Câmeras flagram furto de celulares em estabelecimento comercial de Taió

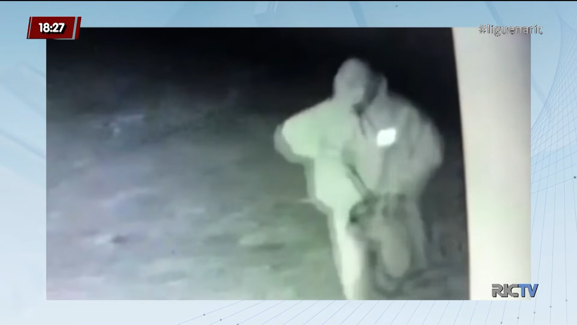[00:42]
Os bandidos, eles estavam em três homens,
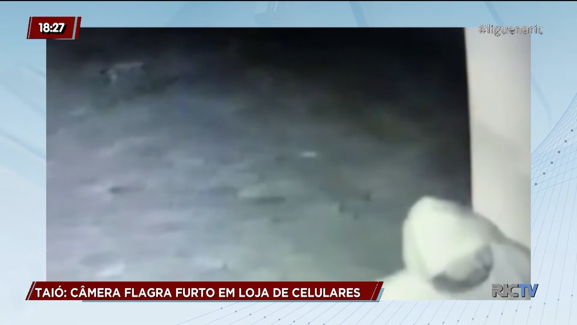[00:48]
eles arrombaram o estabelecimento comercial da cidade de Itaió com o pé de cabra e invadiram a loja.